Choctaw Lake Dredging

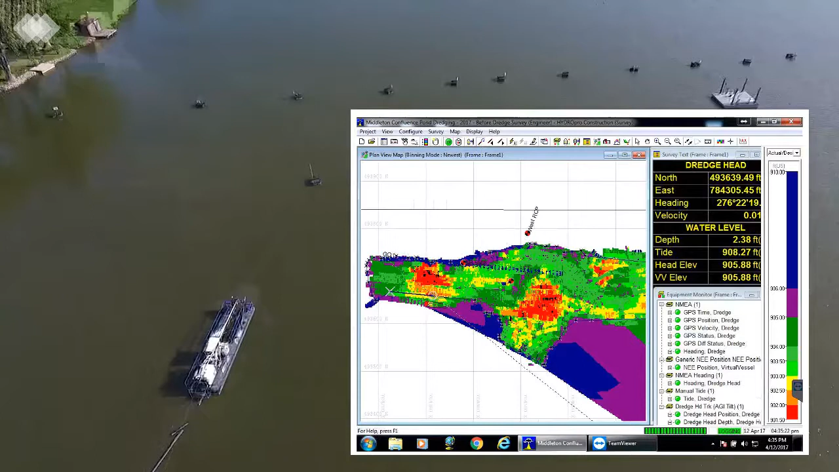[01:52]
GPS and water level sensors are used to provide real-time location and depth information to the operator.